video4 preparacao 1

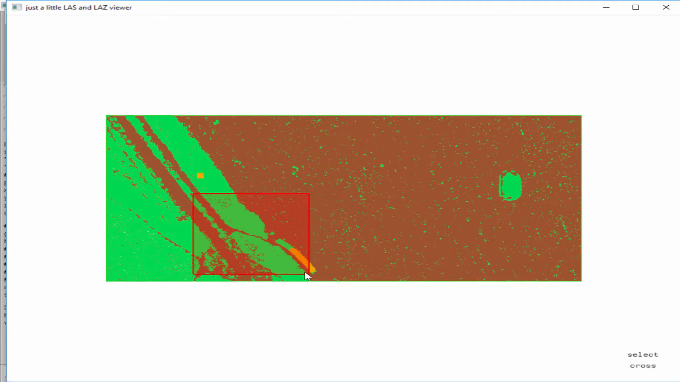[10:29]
right now not sure if my last noise will set everything else to zero, except the noise.